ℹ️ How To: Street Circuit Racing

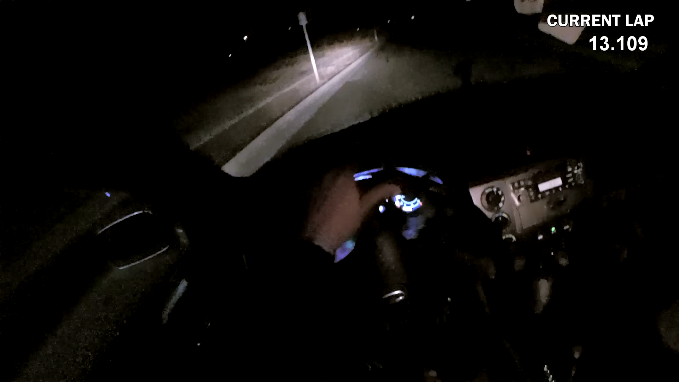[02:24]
That's very late. Yeah, I would just look at the exit and if you have room just instantly run away. You go.